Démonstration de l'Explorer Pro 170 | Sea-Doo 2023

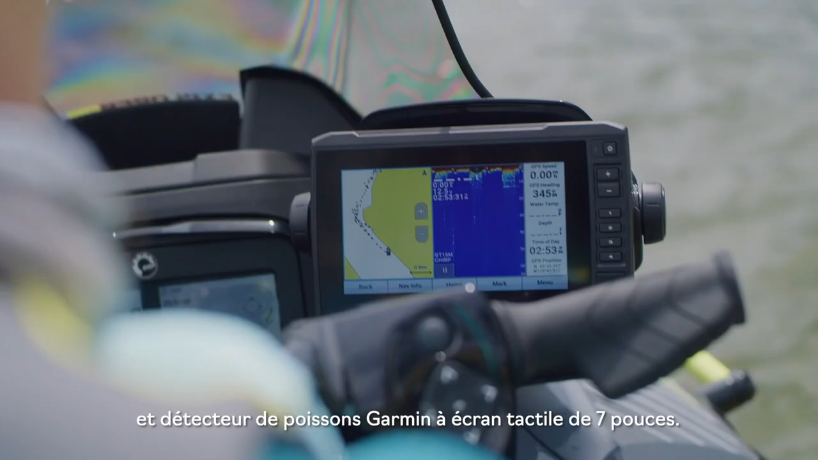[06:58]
The Explorer Pro comes outfitted with a Garmin 7-inch touchscreen chart plotter and fish finder.